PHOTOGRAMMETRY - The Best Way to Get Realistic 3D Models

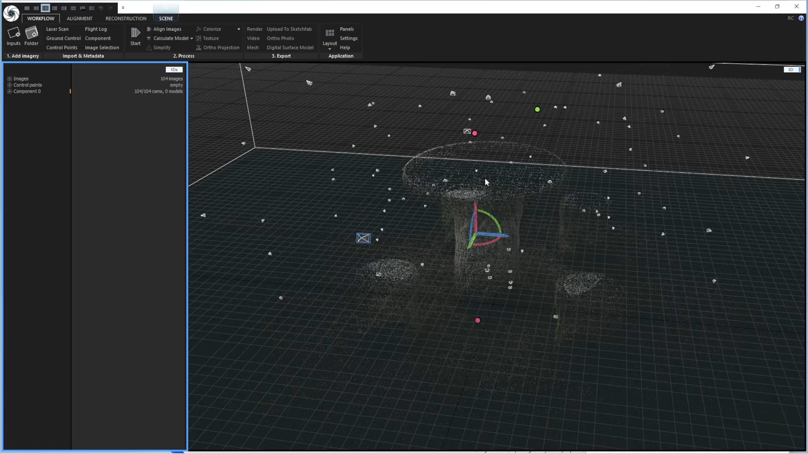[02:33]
now you can see all the images have aligned now we don't
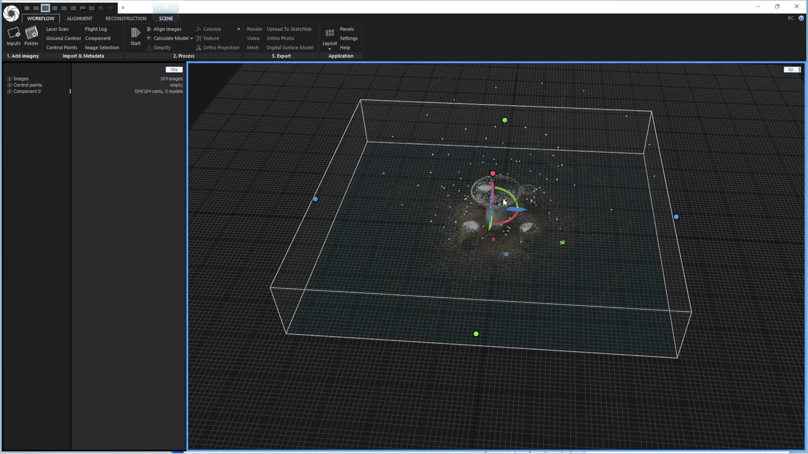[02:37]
need as much as it's taken so it's it's taking a lot of extra things we only want up
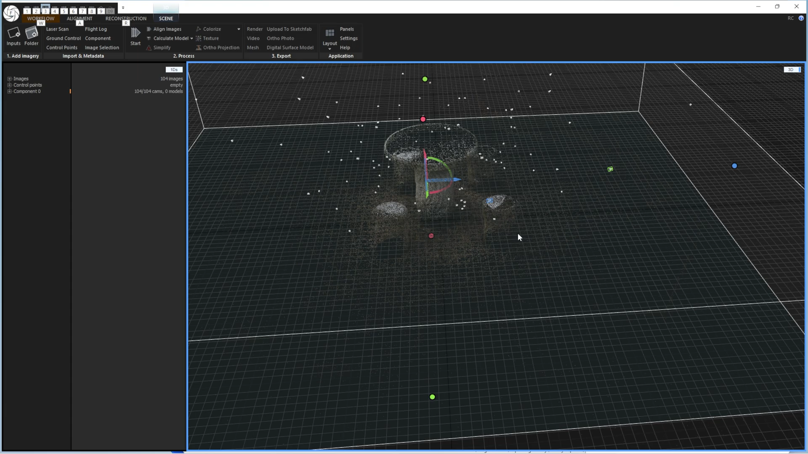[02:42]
to a certain point so we're going to move this box into where we want and once you're happy you can go in and you can calculate the model i'm going to click high quality it
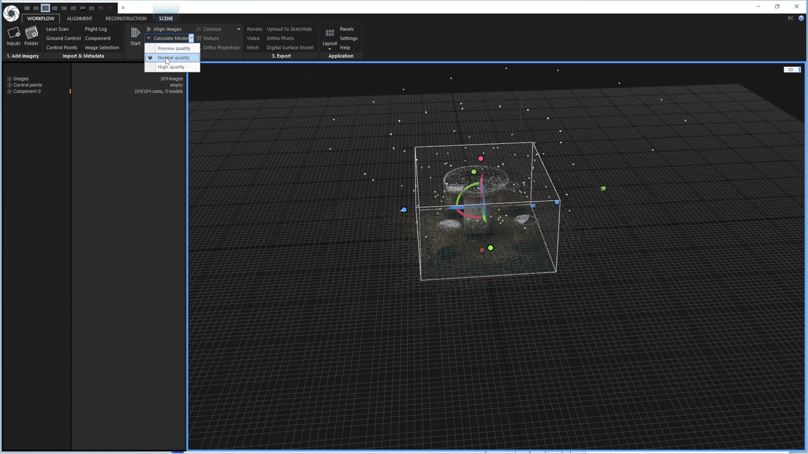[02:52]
really depends on the piece you have i've most times normal quality will do just fine but for this case i'm going to go all the way to high quality and click that and i'll get back to you when it's done there we